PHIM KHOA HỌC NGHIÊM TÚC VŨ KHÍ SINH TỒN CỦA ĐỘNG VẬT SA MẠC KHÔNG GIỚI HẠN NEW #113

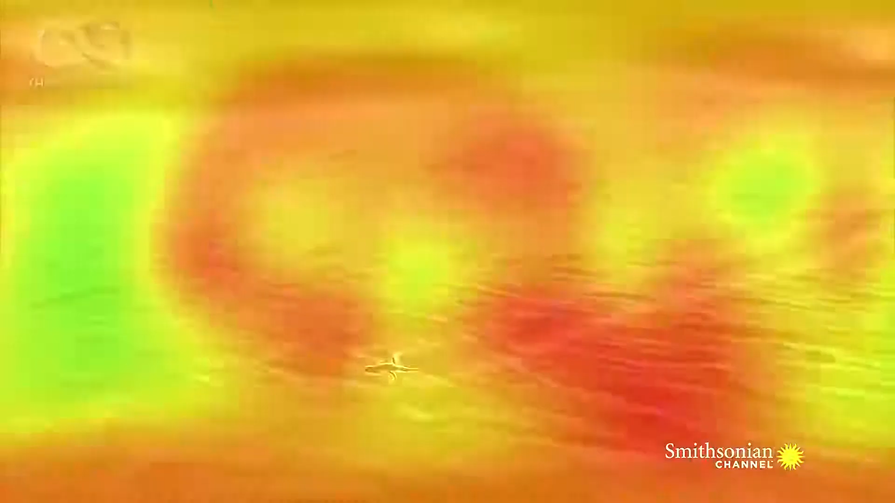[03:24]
giúp nó bơi xuống vùng cát mát mẻ và an toàn.